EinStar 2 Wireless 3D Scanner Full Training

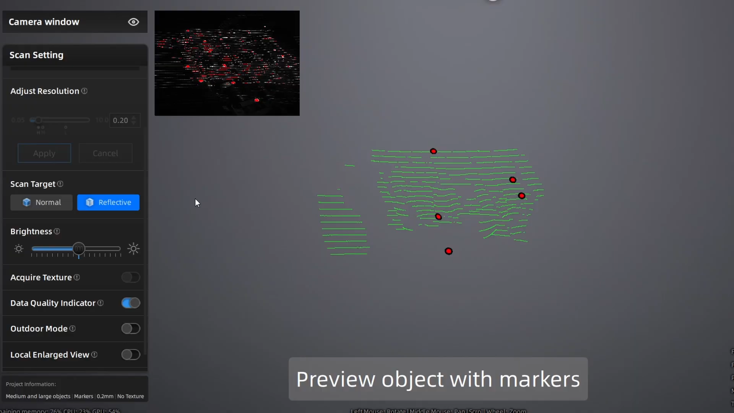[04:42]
So try to only use it when you need to. For the brightness setting, I would recommend using the auto exposure if you're using IR mode. For the laser mode, you'll have to adjust the brightness manually.
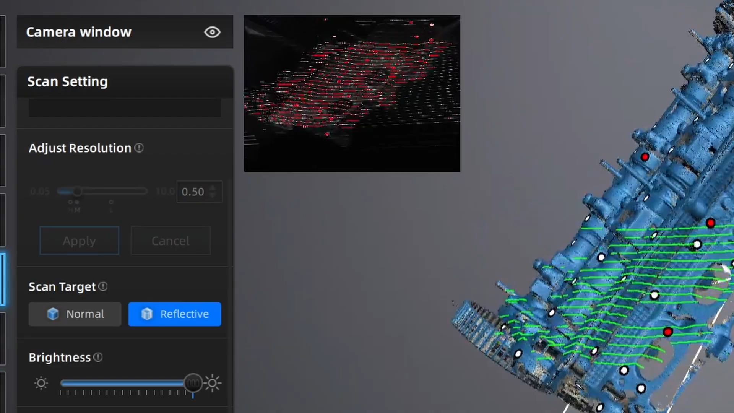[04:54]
Just assure that the laser lines are well defined and bright in the preview camera window as well as in real life.
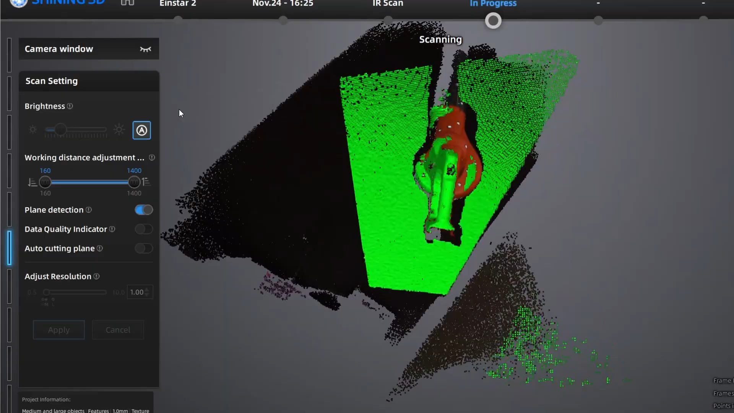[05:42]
Sometimes it requires a little bit of experimentation to find the best settings for your subject.
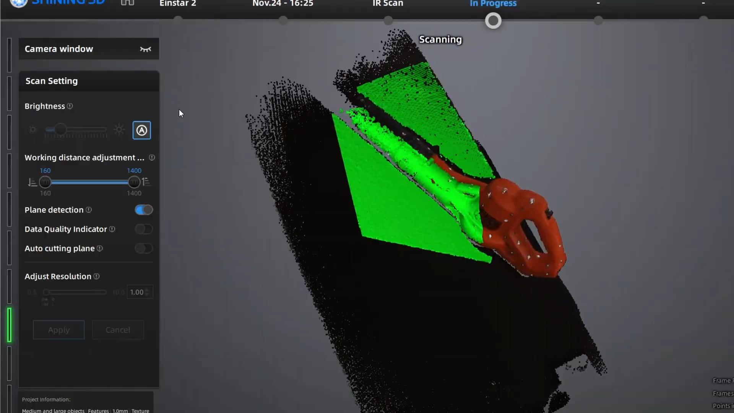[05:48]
Data quality indicator is another good setting to know. All it does is it places a color map on your data while you're scanning so you know how complete it is. You want to make sure all the important parts of your subject are blue or you might see some incomplete parts in your mesh later.
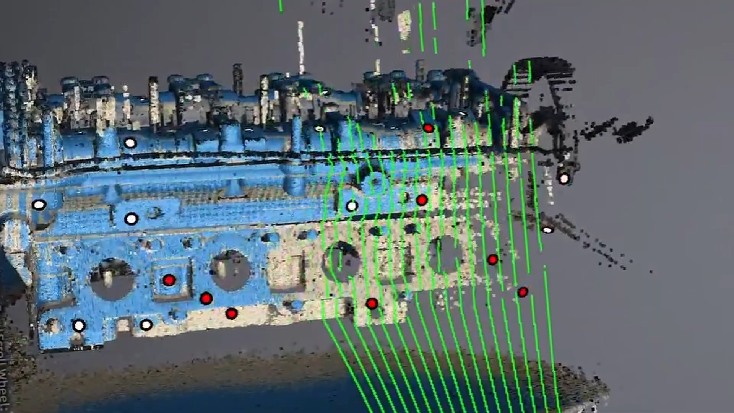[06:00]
So I know you all have been waiting for this. Let's go ahead and finally get into the scanning. A couple tips while you're scanning. Move the scanner slowly and steadily.
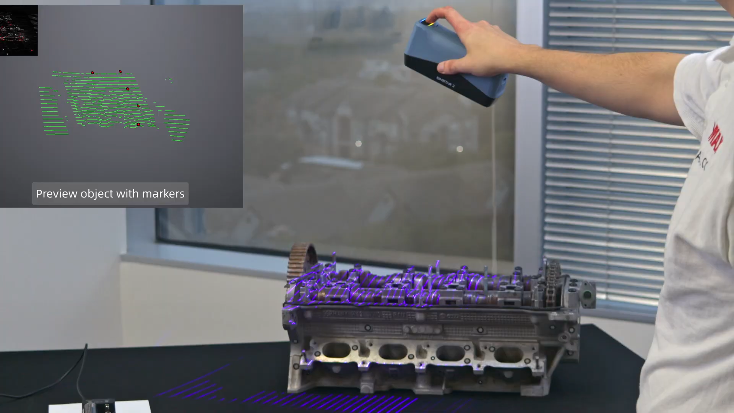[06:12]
Fast or jerky movements make the scanner loose tracking. Keep the scanner within its recommended working distance and watch the working distance indicator as you move. Move your body instead of moving your wrist to keep a smoother motion while scanning.
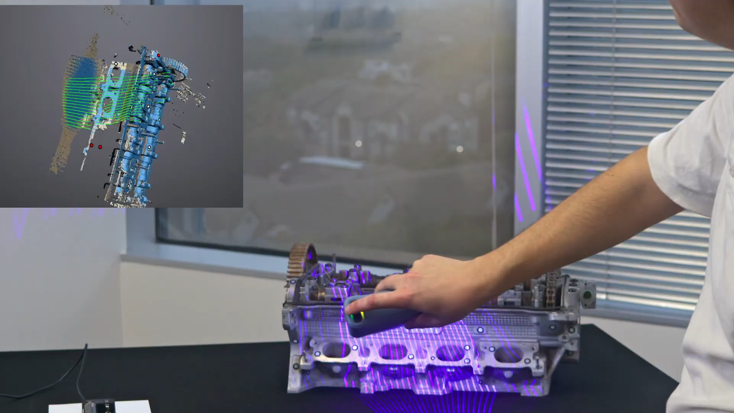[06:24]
If you're relying on feature tracking, assure that your scanner is always looking at something that's unique and it's familiar with.
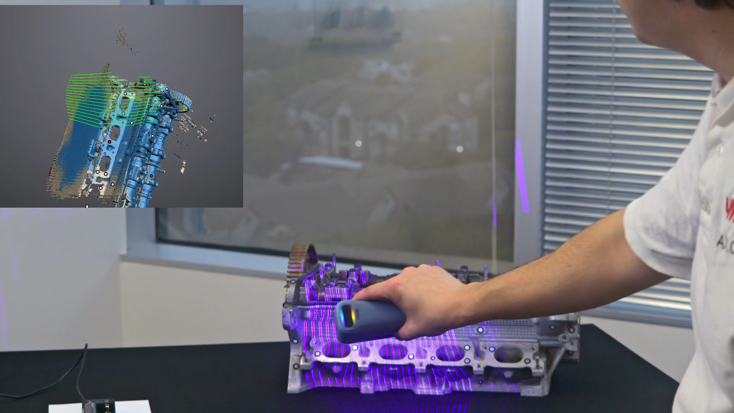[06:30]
This is important when going around corners.
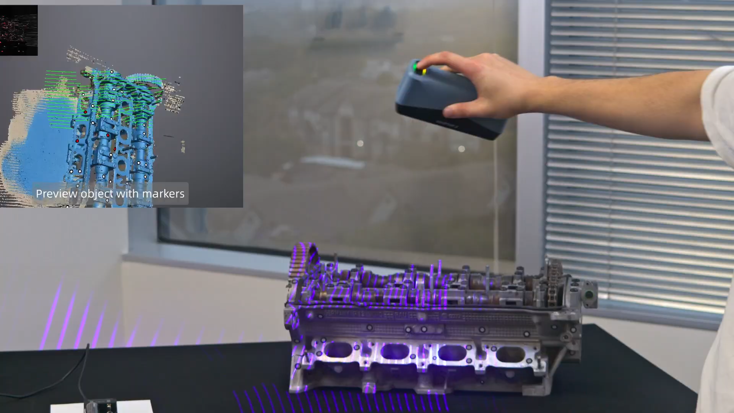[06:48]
If necessary, you can put more on, even mid-scan. Just be careful not to scan a marker sheet or change the
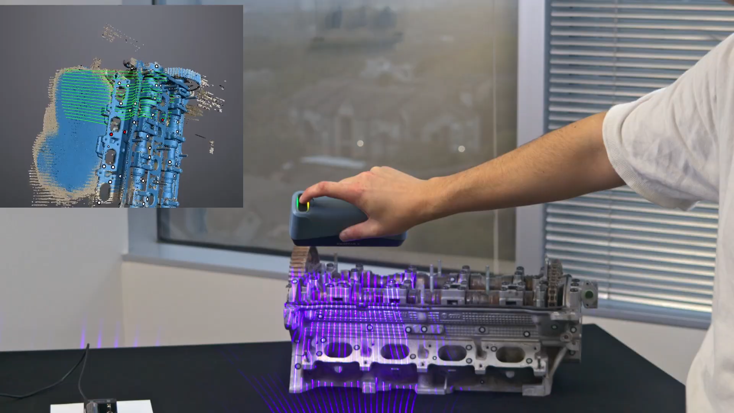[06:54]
relative position of the markers to other markers while you're scanning. If you end up changing the position of some markers relative to others,
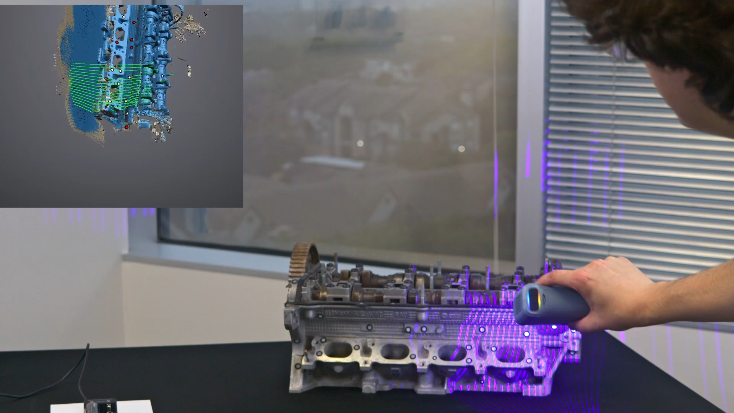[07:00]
like if you have your subject on a table with markers, you can always delete those in the scanner software.
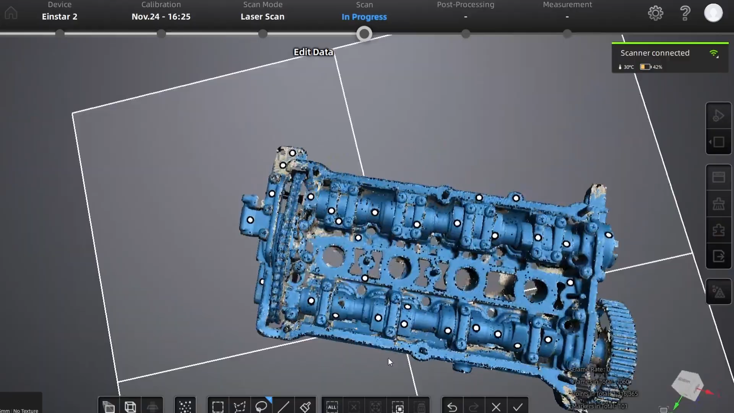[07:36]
The cutting plane can be placed by selecting data on a surface like a table.
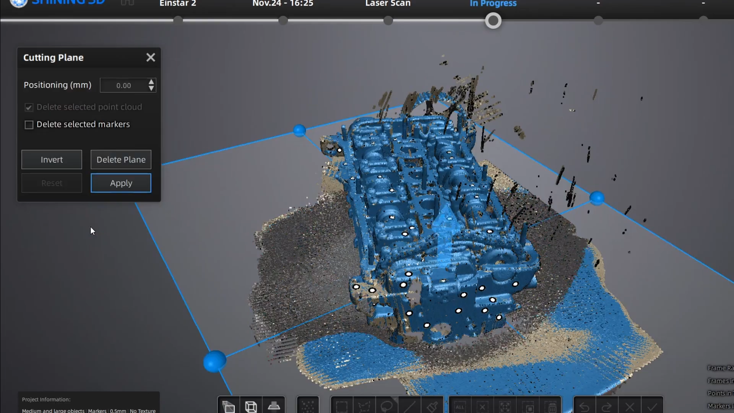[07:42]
Then we can keep it in place to automatically cull any data that we scan that would be under it. We can also edit markers with this button here, switching from data.
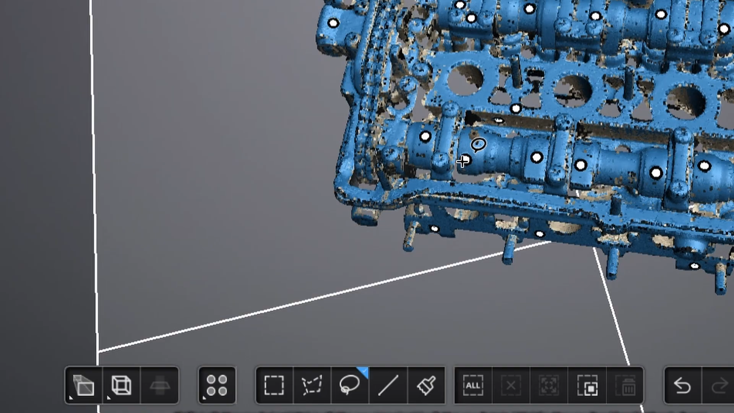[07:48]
But before we mesh, we're going to have to optimize our point clouds first.
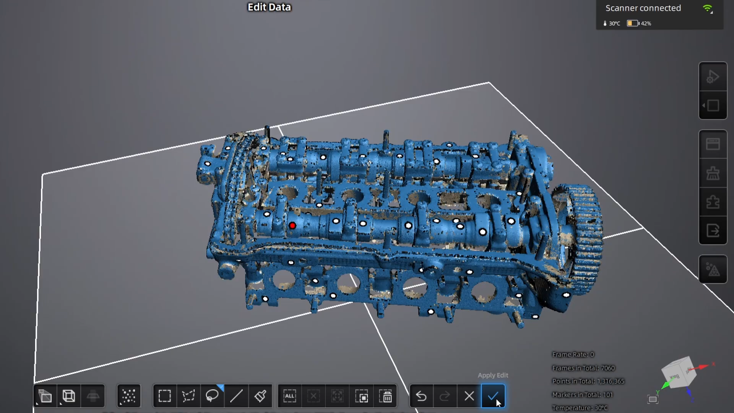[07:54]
All that does is gets rid of any junk data and verifies the quality of our scan.